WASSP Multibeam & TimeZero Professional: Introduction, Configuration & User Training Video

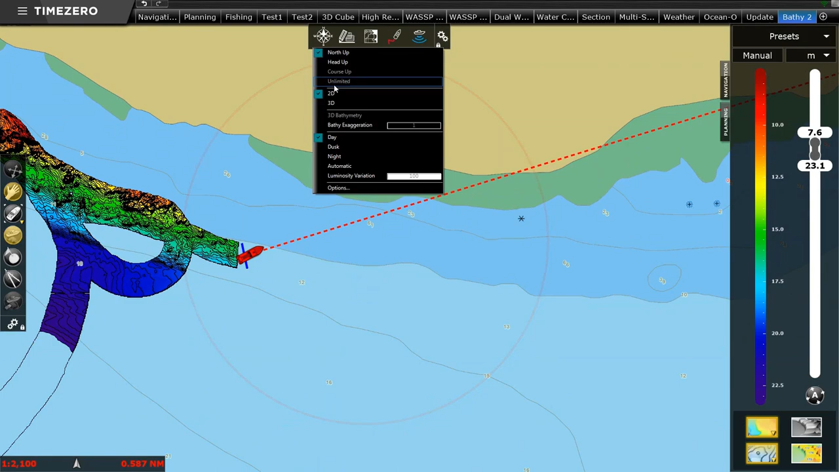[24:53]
It gives us the option of 2D or 3D views. It gives us the ability to do bathy exaggeration. So I'll put us back into 3D and you can exaggerate the bathy to look even more exaggerated.
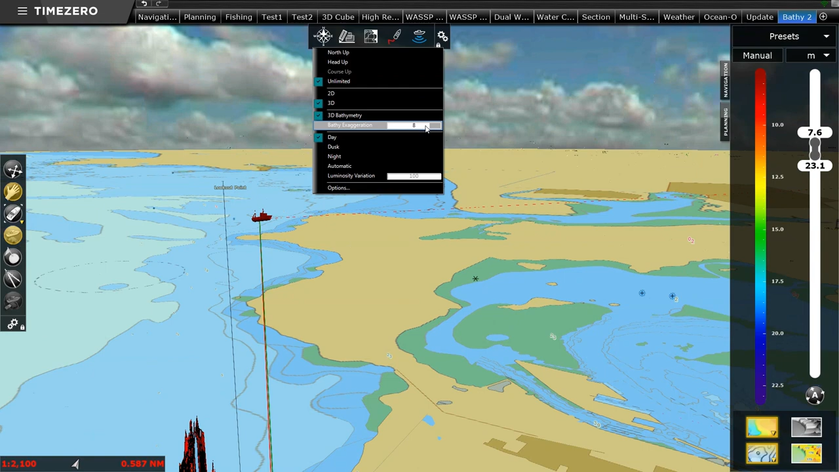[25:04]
I tend not to do it with WASP because WASP is really good at showing the seafloor for what it really is.
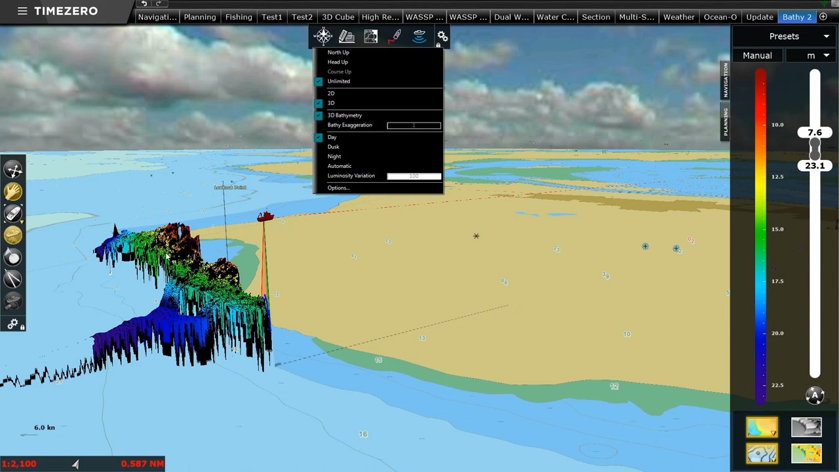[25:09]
And then you've got your day, dusk, night modes, that sort of thing. So I tend to leave that, well you very much should leave that mode option there.
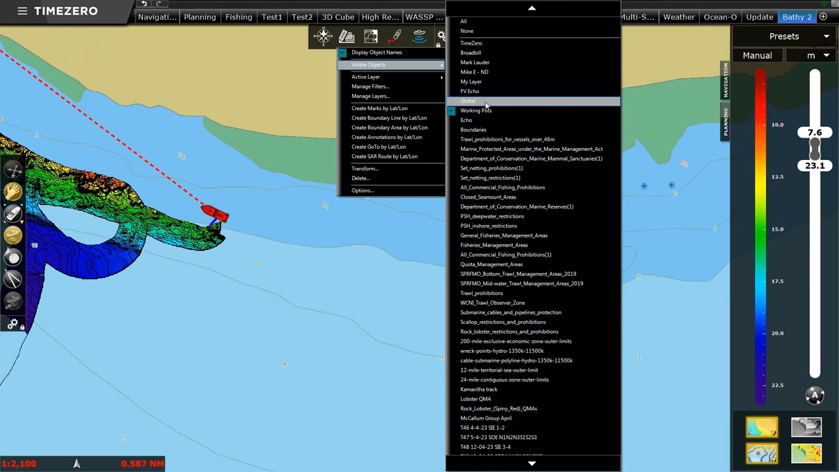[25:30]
User objects, you're really going to want that if you show all of your marks and things. So if you want to see your particular marks on the screen, you can add all of that data on. What else? Under your chart, so here you choose which chart you're viewing. So you're going to want that on there. Your terrain shading, do you want terrain shading on or off? So there's terrain shading on my seafloor, off. Depth shading, do you want to have depth shading on or off?
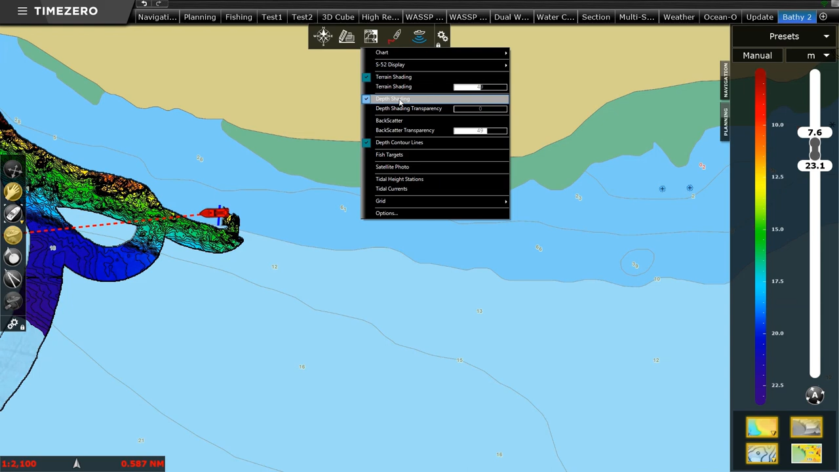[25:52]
So you can have contours only if you wish.
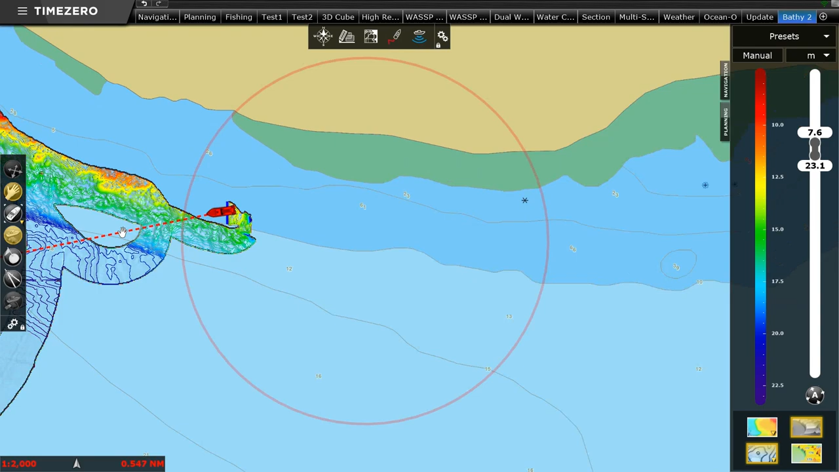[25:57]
You can have no terrain shading, so that's just contours.
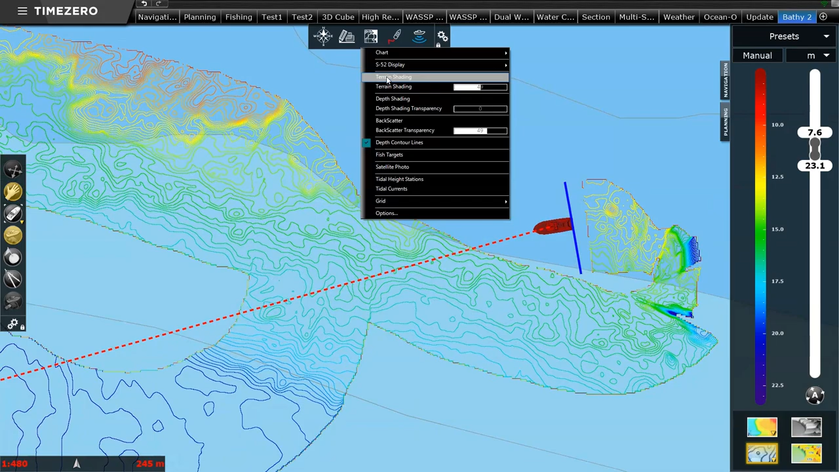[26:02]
Or I tend to run depth shading, terrain, and probably tend to run contours not on, but that's up to you if you want contours on.
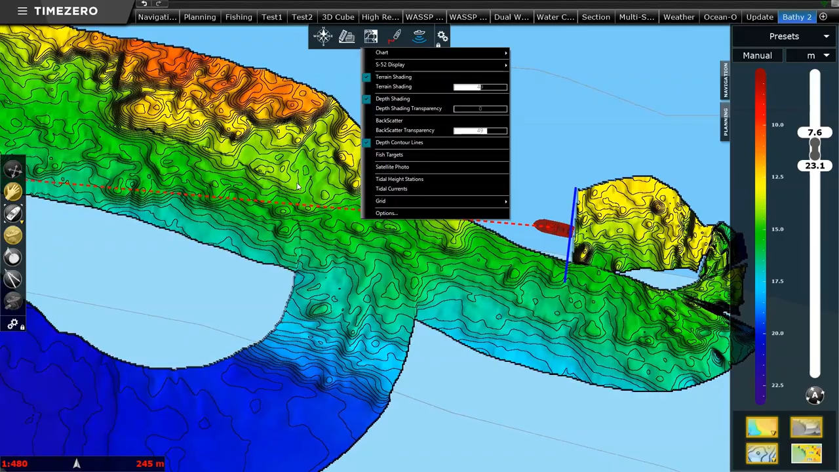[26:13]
If you wanted to see your fish targets, assuming your fish targets, you click this option here and it shows the fish targets. Again, to see backscatter, or to see the fish targets, you need the water column target license, or in the case of backscatter, the backscatter license.
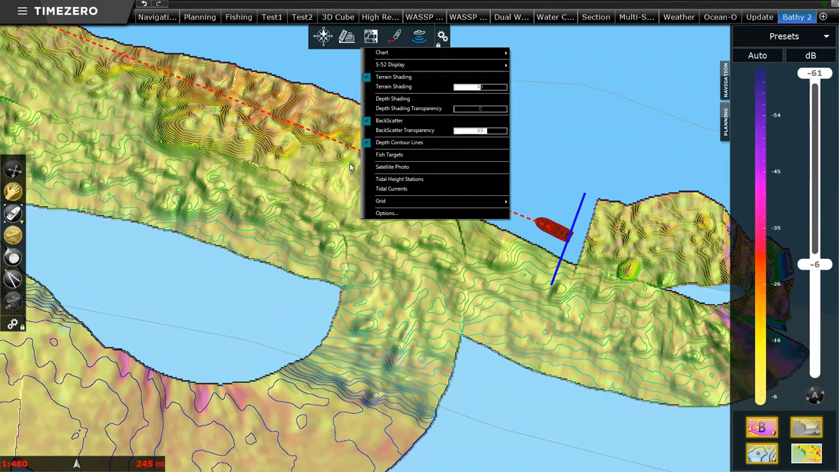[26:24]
Something else that's important on a navigation toolbar, if I just click this open, there is a tool you can find that allows you to show the difference between whether you're mapping with your multi or single beam. Look, I personally recommend that if you're going to be using your WASP to be mapping the sea floor,
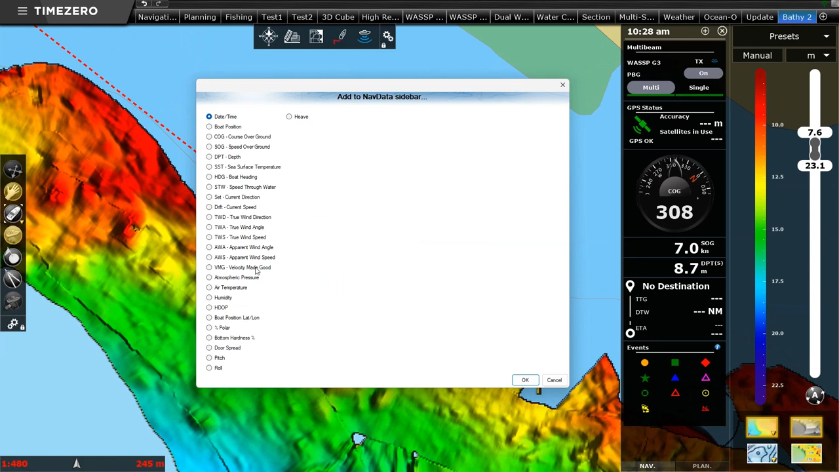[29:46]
On screen: depth 8.7 m, speed 7.0 kn
So there's all sorts of sensor information here, so if you choose sensor, some of this information can come from WASP, so you can add any sort of data to the toolbar on the side. So that multi-beam, I've added a second one just to show you where to find that. So I'm going to remove, remove, so if I want to add that, plus, multi-beam. And that's really handy, so if I want to stop transmitting, I will click this TX and it will stop the signal where we are now.
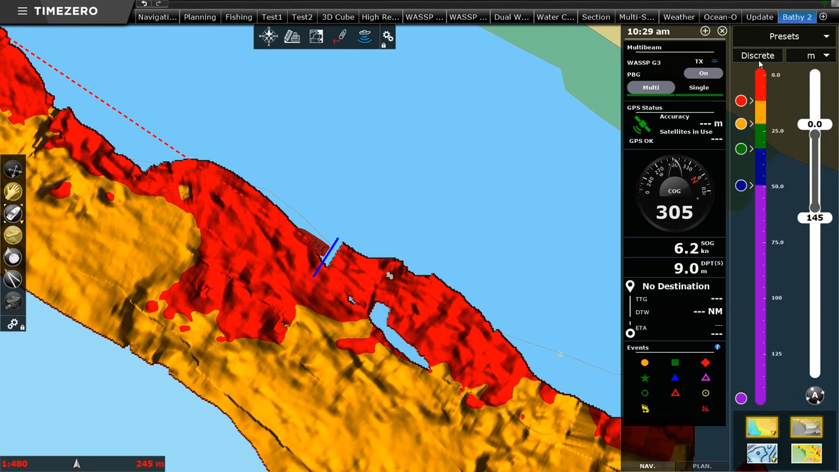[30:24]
On screen: depth 9.0 m, speed 6.2 kn
So it becomes pretty clear now why I like the phishing workspace as our template, because I've got the preset option that I can choose to quickly change my settings. And I've also got access to turn things like my contour lines on or off quickly, my depth shading on or off quickly, terrain shading on or off. I also like some other handy tools. You can see down here I've got this little events button, which you may not have. So I'll just remove it to show you how to add it. Right click on anything you don't want on your toolbar. So if you see anything that's superfluous, you can remove it.
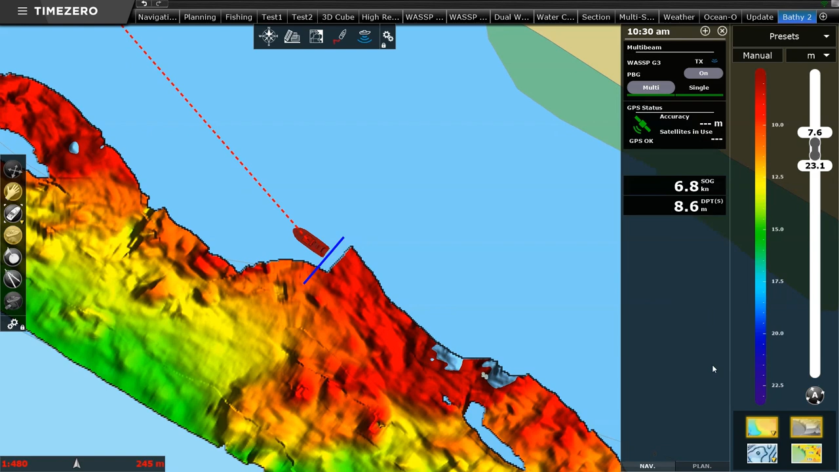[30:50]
On screen: depth 8.6 m, speed 6.8 kn
And what I quite like to add is plus. And I'm looking for, if you look through the options here, one called events.
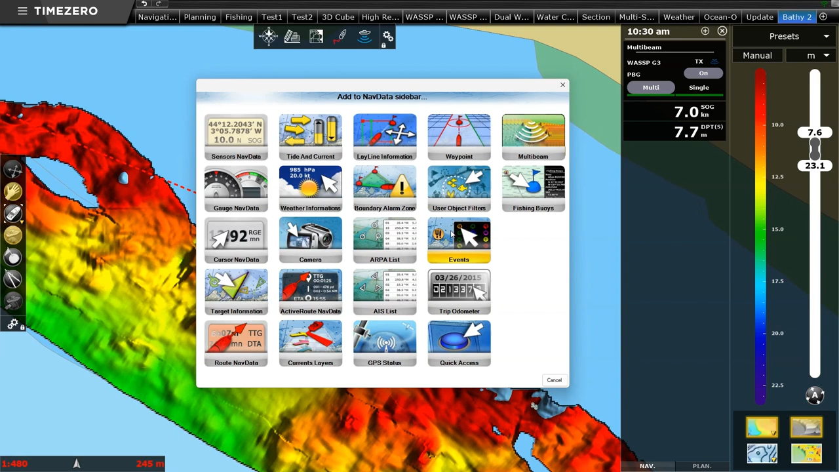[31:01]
And there it is there. I'm going to move it down. You can actually have it on the screen if you prefer, on the actual page. So instead of being on the nav bar, you can actually leave it out here undocked. It can be pretty handy while you're laying pots, for example, when you're crayfishing. So whenever you press any of these options, it's going to drop a mark where you are. So see the button here? Now here's a tip. See, it says event number 37. For me, I find that quite annoying, that text. So what I'm going to do is click on my user objects.